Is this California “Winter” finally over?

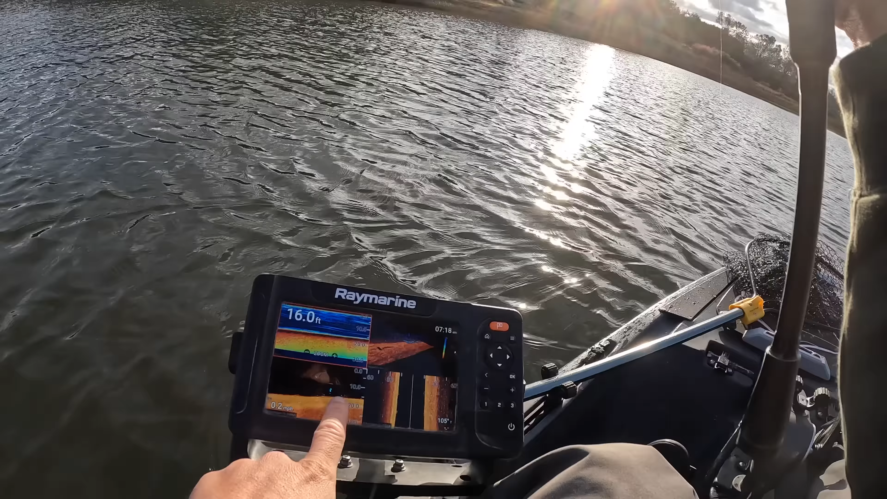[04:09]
On screen: depth 16.0 ft
You can see there's some grass down there in about 15 foot, and that's just about the depth I was catching them last time.